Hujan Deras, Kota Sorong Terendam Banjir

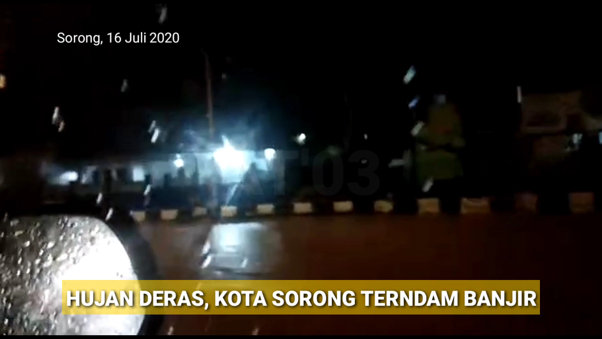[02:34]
Dari depan Masjid Raya sampai Sorpus, sisi kanan jalan tidak bisa dipakai.